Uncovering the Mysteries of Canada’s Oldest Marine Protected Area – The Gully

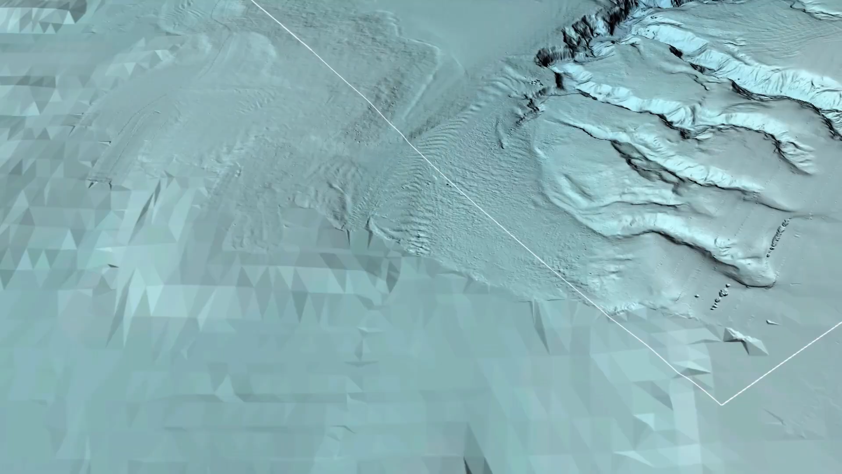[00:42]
the gully is canada's largest underwater canyon and its oldest
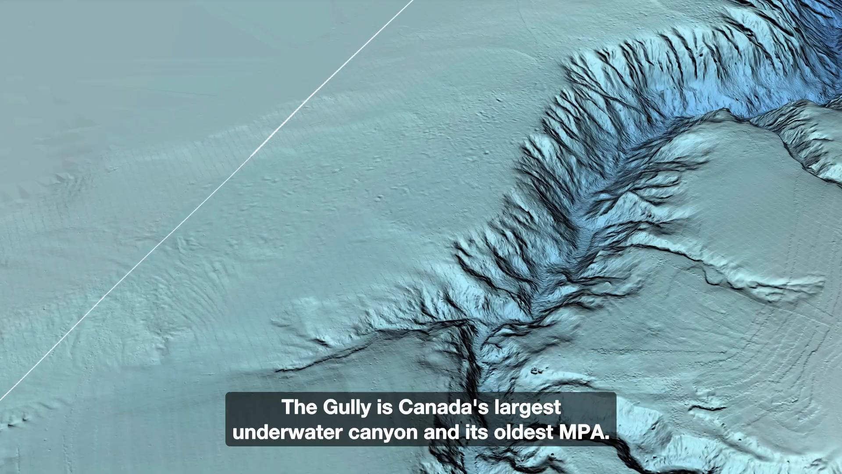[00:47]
mpa this canyon is a truly exceptional undersea feature where
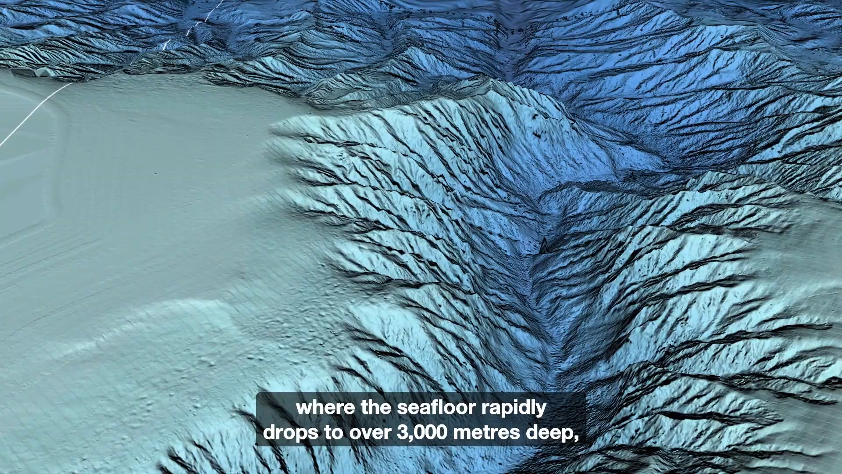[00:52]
the seafloor rapidly drops to over 3 000 meters deep creating
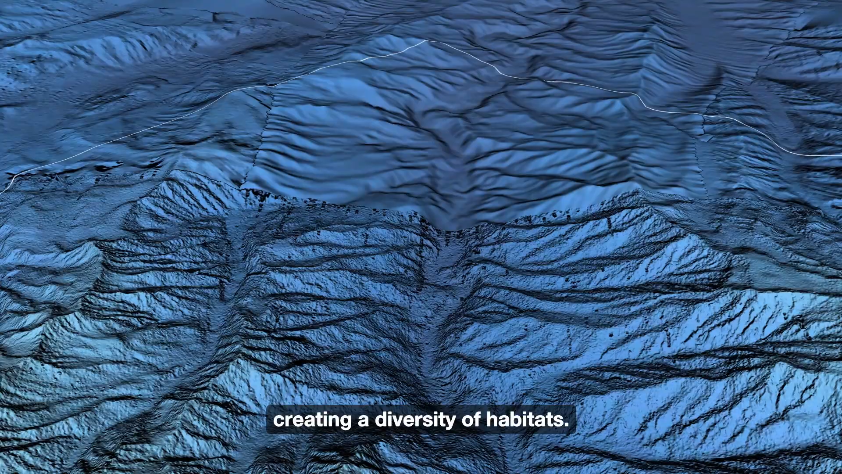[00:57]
a diversity of habitats you have a remarkable range of habitats
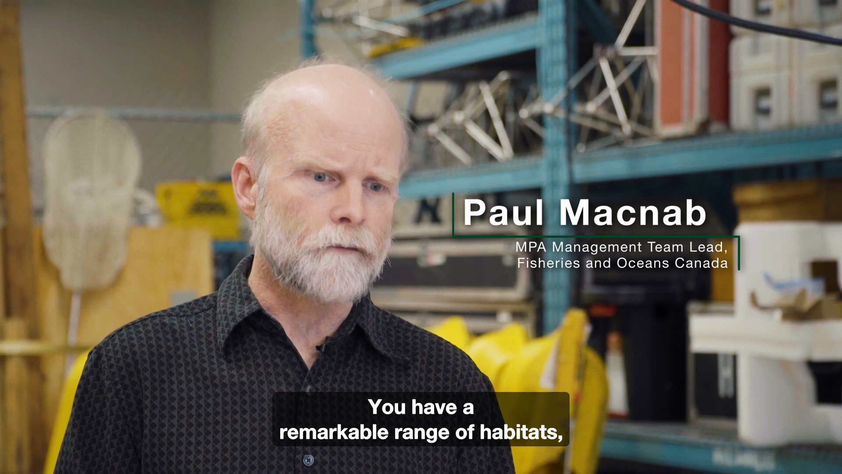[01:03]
so you go from shallow sandy bank environments on the shoulders either side of the submarine
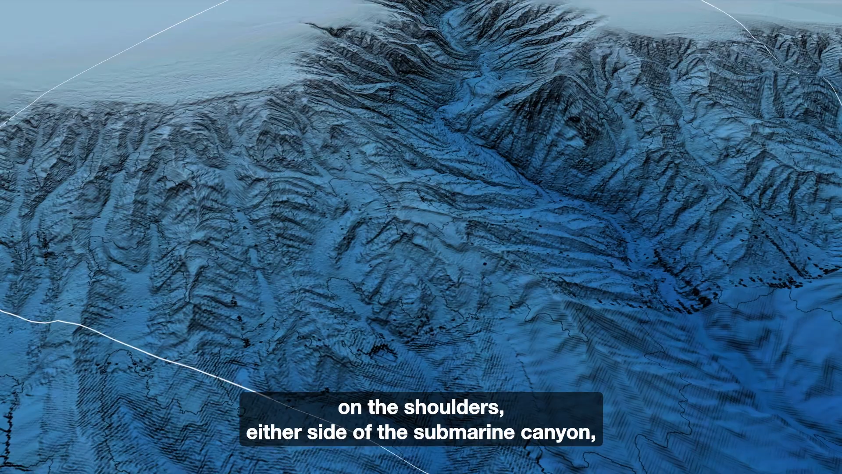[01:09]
canyon all the way into incredible deep ridge valley formations
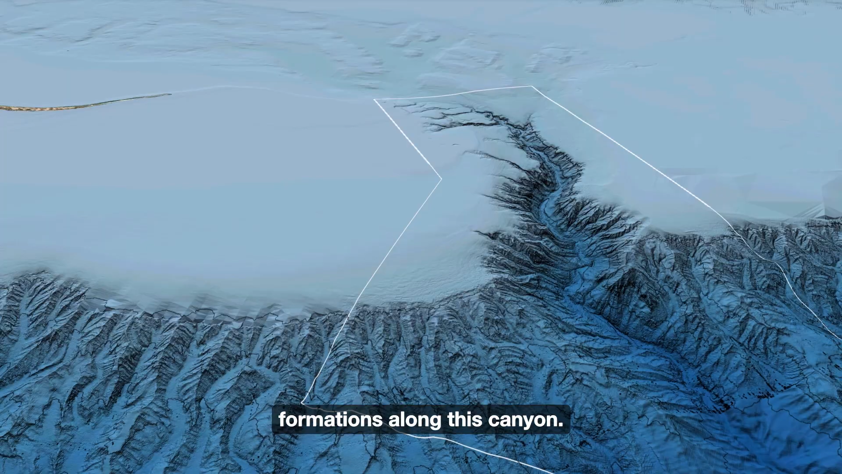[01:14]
along this canyon the canyon supports a diverse range of